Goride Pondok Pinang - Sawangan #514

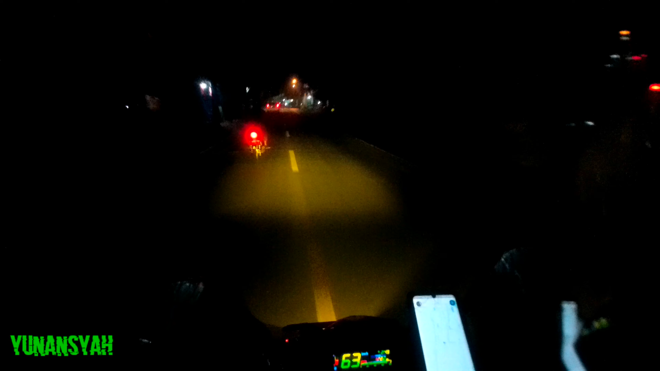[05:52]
Gak lurus-lurus banget sih Ini belok-belok dikit Ya kan Ngikutin jalan Gelok-gelok